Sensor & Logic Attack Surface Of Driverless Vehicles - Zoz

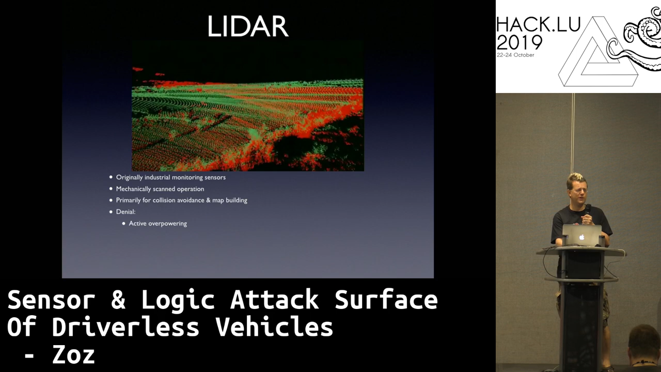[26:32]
out what frequency they're operating on uh and fire a laser back at them uh at that same frequency and a high power and it just dazzles them um and it prevents them getting a return signal uh um from the environment uh you can also prevent a return signal by covering things in absorbent material we'll get to that in a bit um and then spoofing you can uh also manipulate the absorbance and reflectivity and then you can also um send out active laser
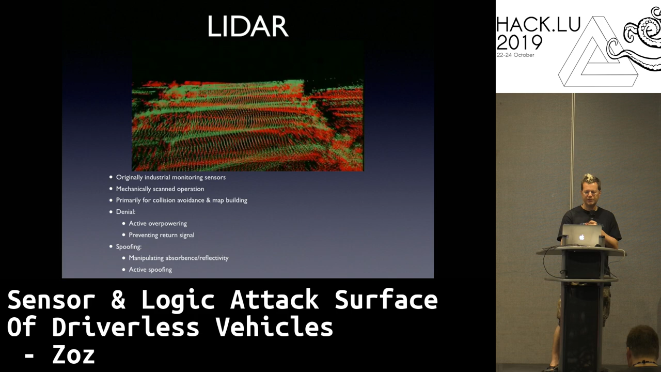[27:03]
pulses to spoof these and i'll cover that in a sec um once again each
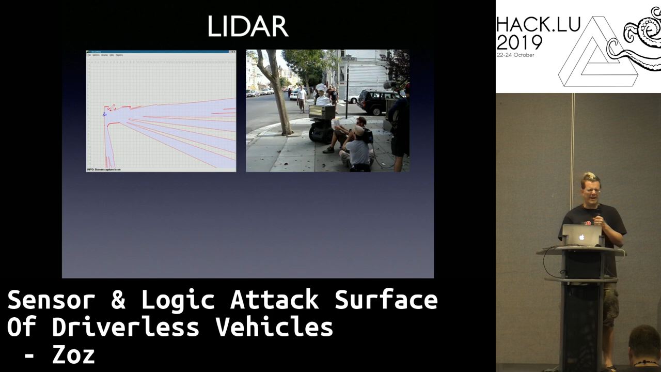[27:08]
individual beam in a lidar is basically a 2d sensor uh so it's highly orientation dependent um so that means if the vehicle tilts like in the case of uh this two-wheeled pizza delivery vehicle um then what the
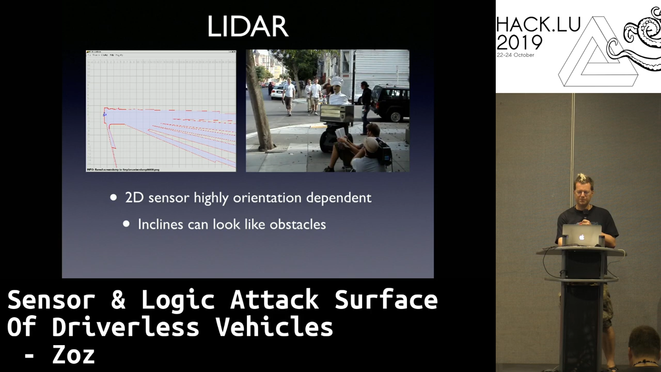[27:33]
lidar sees can change dramatically and it also means that it can um if it's looking at a an incline like a hill that can look like an obstacle and it also means if it scans over the top of a low obstacle like a curb uh it can totally miss that and we definitely drove that vehicle um into curves curves
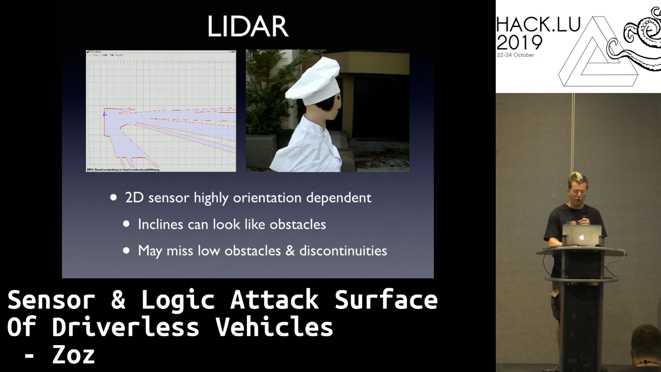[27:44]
and crashed it several times um lidar is an active sensor so it sends out a pop sends out pulses and it can only see what returns a signal back to the unit um so if it gets no return it assumes nothing's there uh so think about that everything over the horizon up in the air everything out of the lidar's range returns no signal so most of the world returns nothing to